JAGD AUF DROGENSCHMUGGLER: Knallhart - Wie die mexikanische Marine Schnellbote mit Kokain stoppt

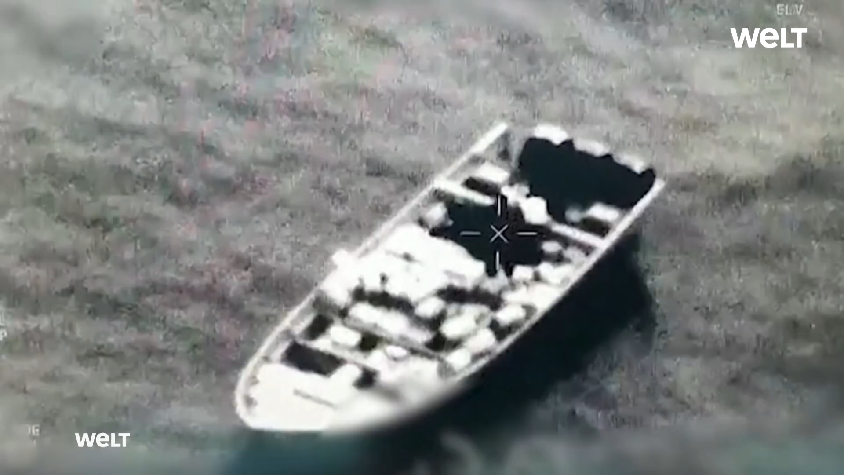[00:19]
Vor der Armee aus der Luft gibt es kein Entkommen für die Drogenschmuggler, die vor den Augen der Soldaten verzweifelt versuchen,